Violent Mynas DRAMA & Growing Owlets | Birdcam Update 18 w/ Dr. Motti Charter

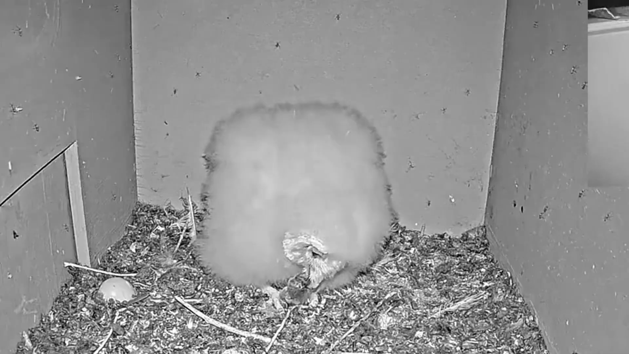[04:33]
The lone nestling is doing great. Now there's only one nestling. The parents are able to feed enough, bring enough food for it. He's just growing very well, swallowing prey himself.
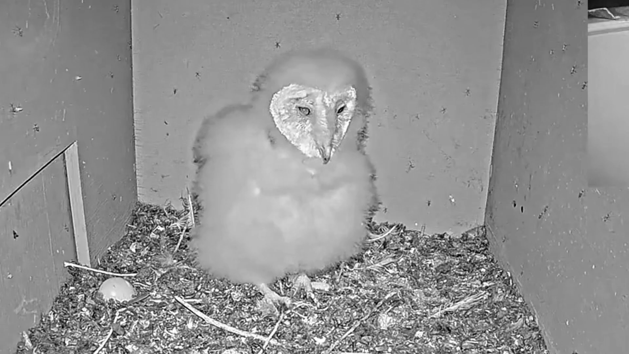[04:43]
Initially, there was even a little competition between him and his mother. But luckily, the mother is actually doing a great job now. She's staying and roosting with this barn owl and doing an excellent job protecting it.
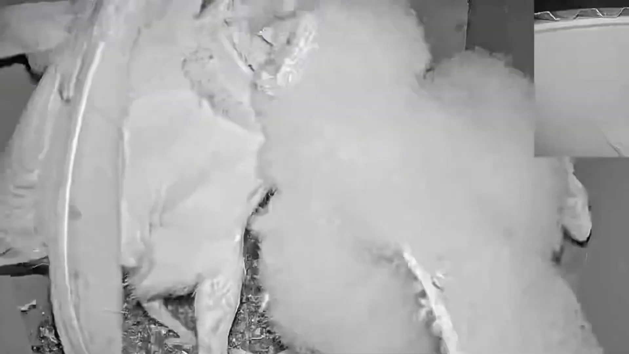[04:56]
And because there's only one nestling, the parents are able to bring enough food. It's still not easy. There's not that much rodents this year. It's kind of a very low rodent year, which is good for farmers, not good for our barn owls. And this guy's even starting to play a little bit with his food. He initially is very stressed because of competition with his mother to swallow as soon as he can. Now he's way more relaxed in playing with the prey and swallowing it, taking his time.
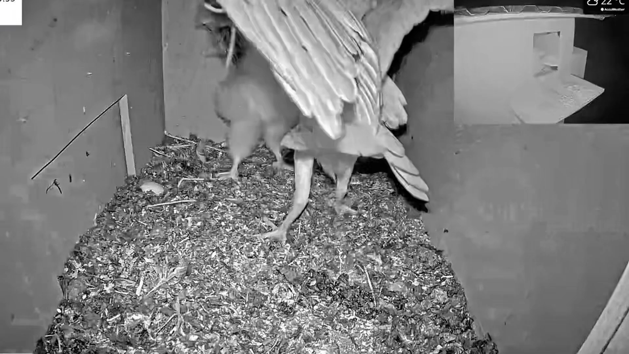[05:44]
But he's, the little guy's doing excellent. The parents are doing a great job.
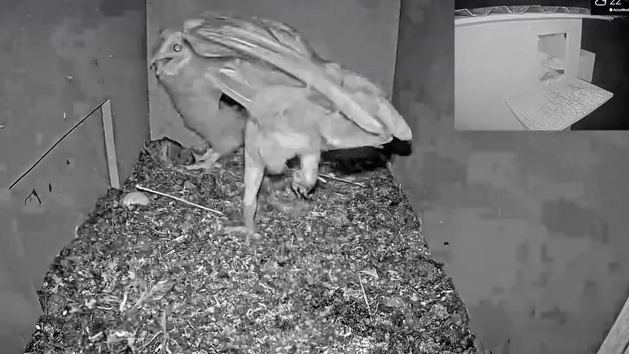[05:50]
He looks to be very, very healthy. He's getting enough prey. Raising one nestling for a brown owl pier is a little bit easy. Here the mom takes a cached vol and eats it herself.
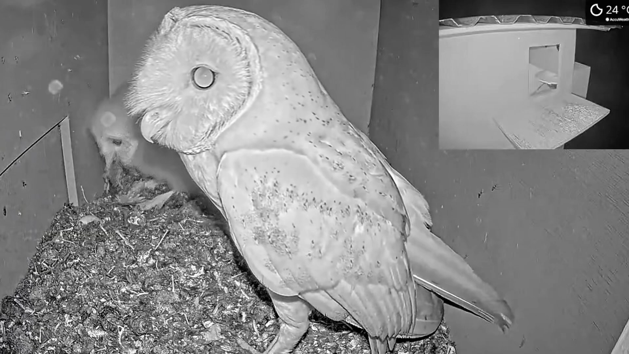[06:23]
But they've been succeeding very well. And the little guy is very, it's amazing to watch a lone barn owl. How he grows and he's very healthy, very strong. So watch this camera. It's one of the cutest little nestlings I believe there is.
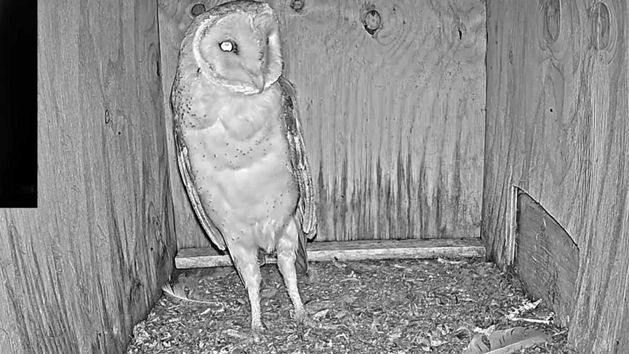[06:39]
In Barn Owl, Florida, camera number one, we have a female and sometimes a male coming inside of the box. The roofs rest. So they're coming in and out, which is a great sign. They'll probably, hopefully, breed in the fall time.
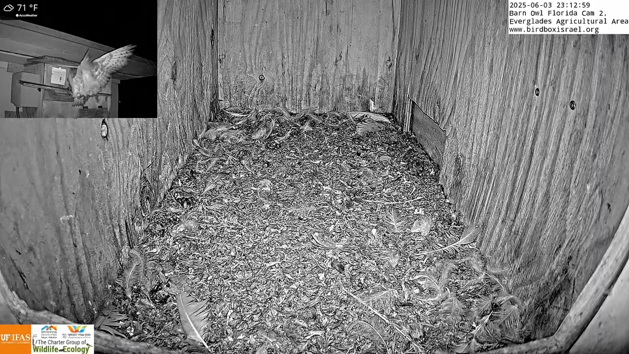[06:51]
And in Barn Owl, Florida, camera number two also, here the female comes and actually brings a rat to catch it for later. So keep an eye on, for these both cameras, hopefully we'll have a breeding in the fall.